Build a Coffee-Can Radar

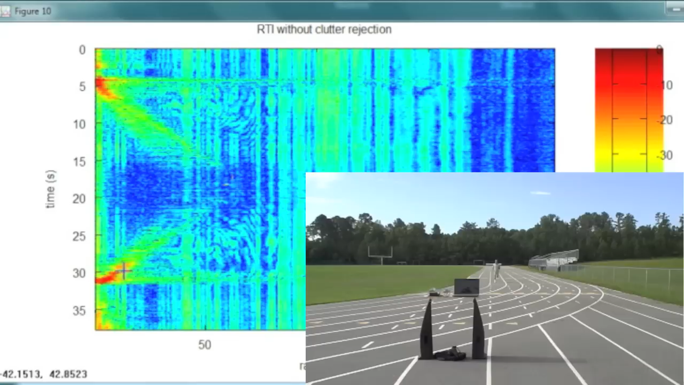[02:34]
getting closer as time goes by. Well, that's me. There's a second plot, a little more processing done to cancel out that clutter, those static objects.
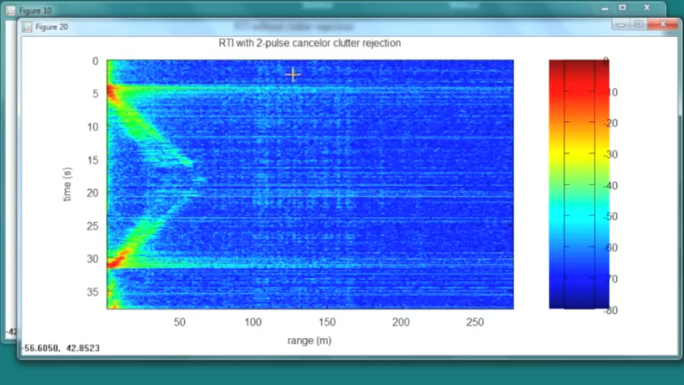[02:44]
And you see my reflection much more clearly, going out, turning around, and coming back.
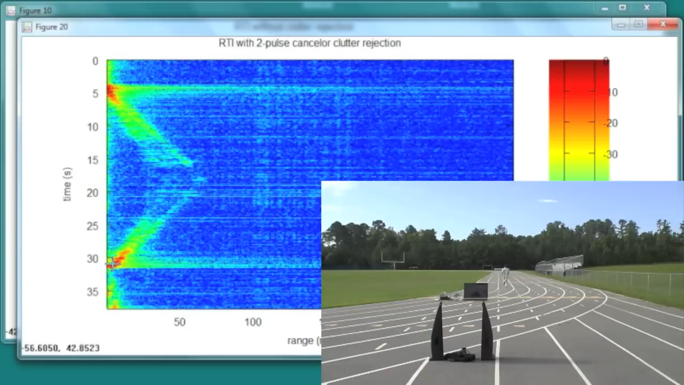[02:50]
And you can see it registers me out to 50 meters or more,
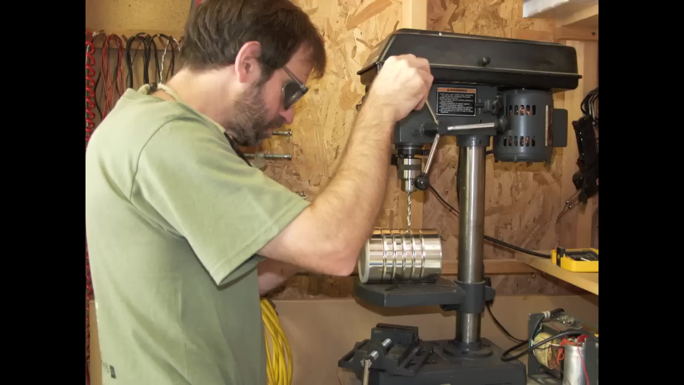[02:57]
which is darn good for a radar system that you build in your garage.
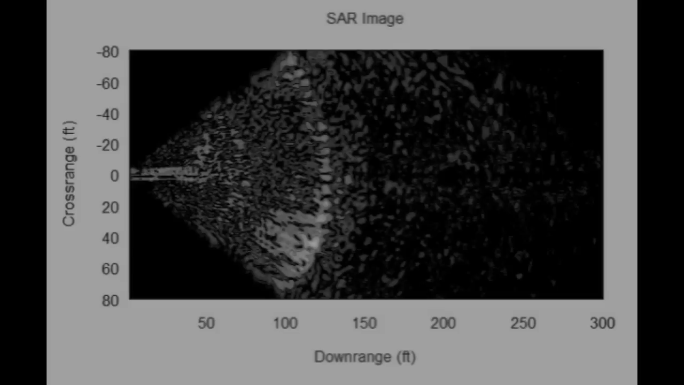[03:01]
When I turned to try and make a synthetic aperture radar image,